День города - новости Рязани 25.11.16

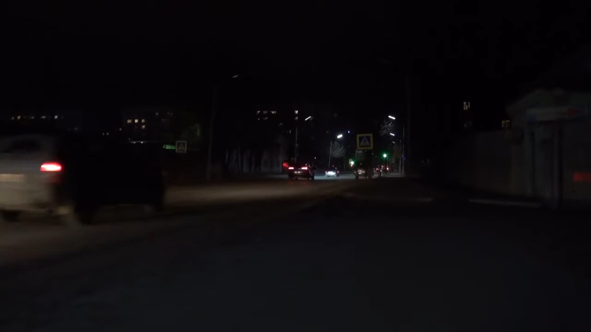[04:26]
А под фонарями, наоборот, слишком ярко происходит удар водителям в глаза. Получается, что Рязаня освещена по принципу зебры. Где-то слишком светло, в других местах очень темно.